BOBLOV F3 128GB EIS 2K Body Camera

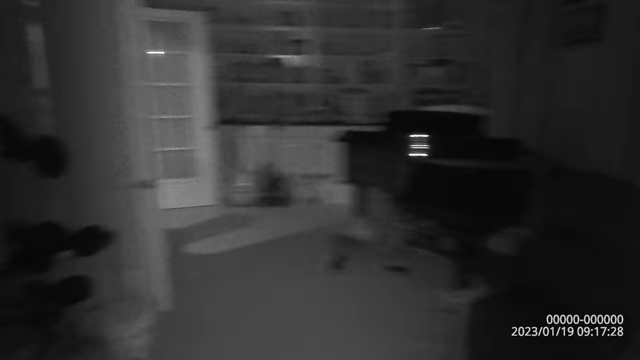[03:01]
storage so if you're looking for a body camera that can withstand the elements has long lasting battery life built-in storage has night vision then this is definitely the body camera
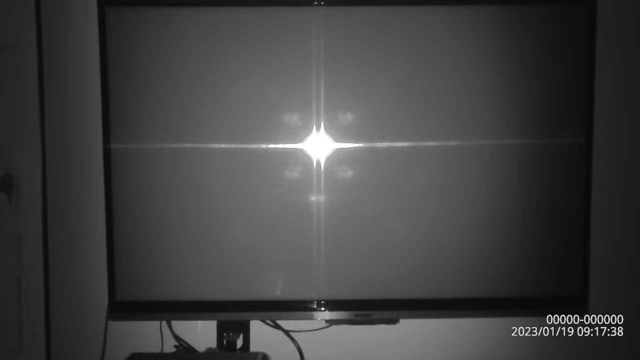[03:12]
for you product links in description below with a 15% off coupon code oh man don't forget wear your seatbelts